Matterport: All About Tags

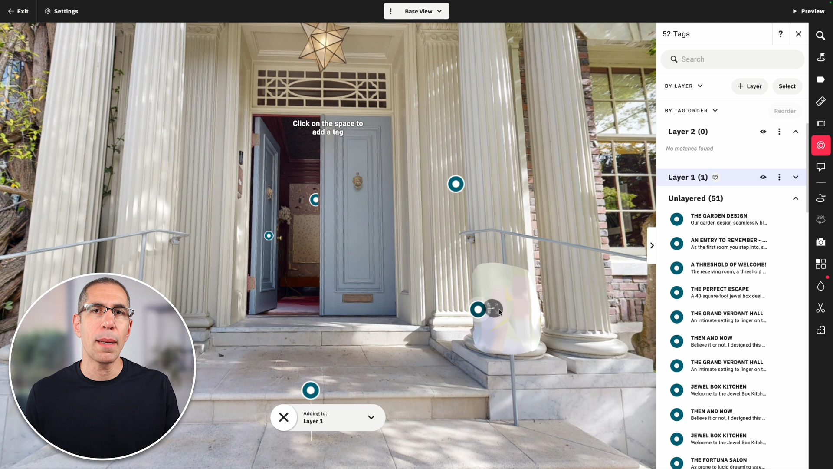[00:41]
mesh and the tag has to stick to the underlying 3D mesh of this model so that's what you're seeing in this brighter circle.
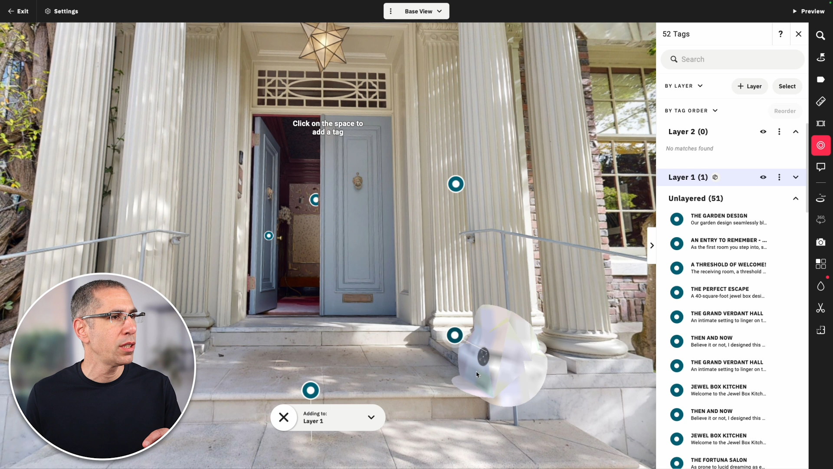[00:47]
So let's go ahead I'll go ahead and put the tag right over here and now it's really just a matter of populating these fields.